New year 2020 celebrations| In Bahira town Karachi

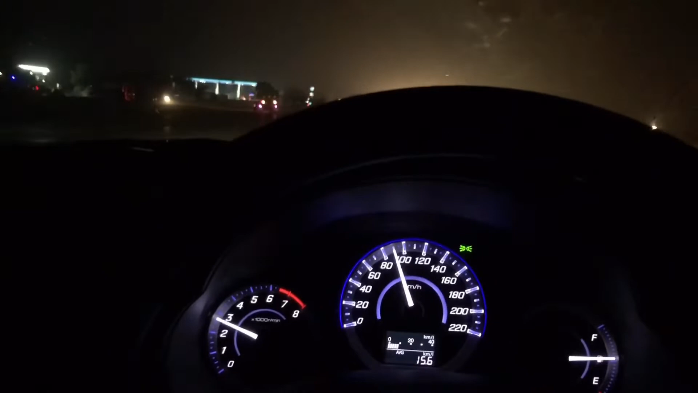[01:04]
ہم اب کراچی سپر ہائی وے آ چکے ہیں ٹرافک بالکل خالی ملنا ہے امید نہیں تھی کہ ٹرافک خالی ہوگا ای تنگ اب ہم لیٹ نکلیں لوگ پہنچ چکے ہیں وہاں پر تو ٹول پر شاید رش ملے یا بہریا کے انٹری پر رش ملے تو دیکھتے ہیں کیا ہوتا آگے تھنڈ کافی لگ رہی ہے گاڑی کا ہم نے ایٹر آن کر دیا ہے ای تنگ تھاٹین چل دا ہے سنٹی کےٹ بہریا میں اس سے بھی زیادہ ٹھنڈ ہوگی کیونکہ وہ پورا خالی میدانی ایریا ہے دیکھتے ہیں ماتے
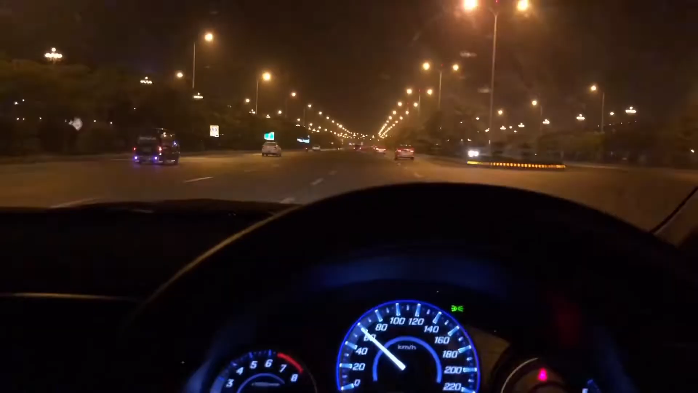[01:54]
فائنلی ہم بہریا کے اندر آ چکے ہیں اور بہریا یہاں سے ٹونٹی منٹس کا راستہ ہوگا ایفل ٹاور پہ جائیں گے وہاں پہ فائر وگ سٹار ہوگا اور ابھی میں نے سنا فاؤنڈ ڈانسنگ ہو چکے شاید آٹ بجے وہ دیکھیں پہ کانسیٹ بھی دیکھیں کانیوال پہ ہوگا
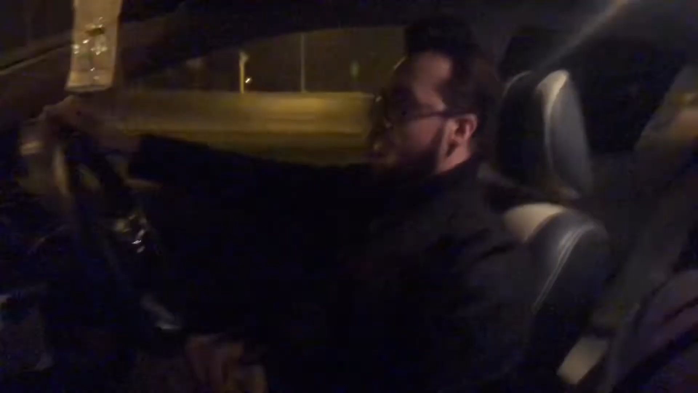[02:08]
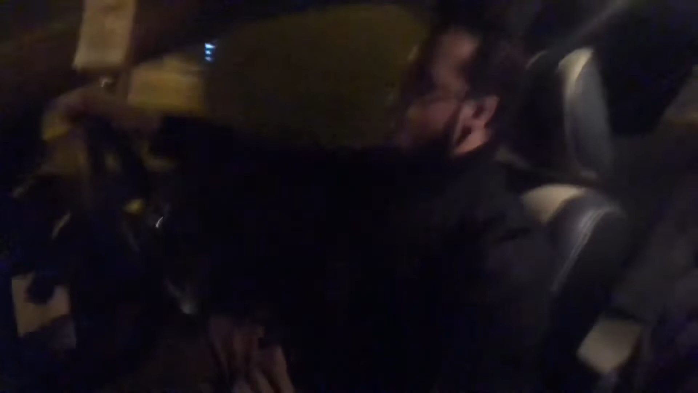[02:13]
بہریا کی روڈز پہ درائف کرنے کاری مزہ ہے وان ٹوینڈی کی سپیٹ پہ جا رہا ہوں میں اس ٹائم اور ٹرافک بہت کب
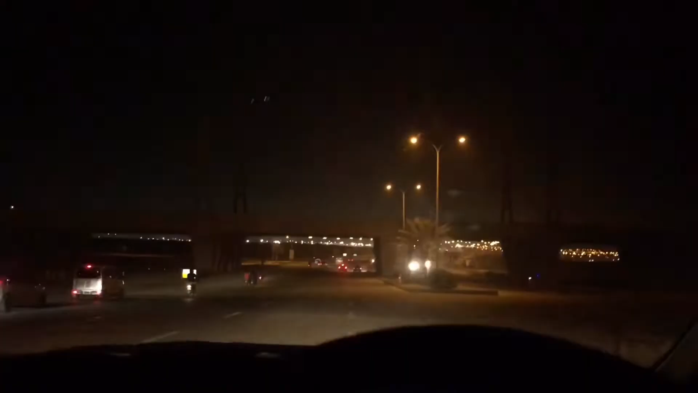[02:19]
ہے سب ایفل ٹاوری کی طرف نی کرنے اور میں 10-20 منٹس میں ایفل ٹاور تک اور اس ٹائم ساڑھے گیارہ ہو رہے ہیں میں نے سنا سارا